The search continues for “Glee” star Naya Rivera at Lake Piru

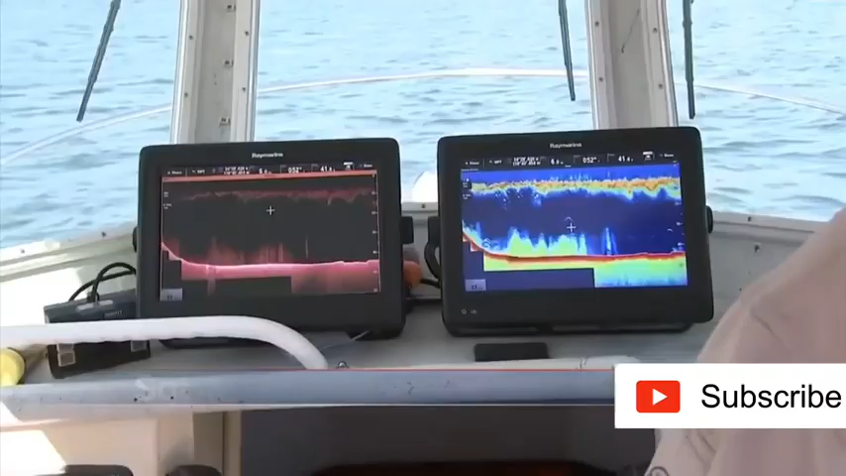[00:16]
A sonar system now being used to search Lake Piru where they believe she drowned.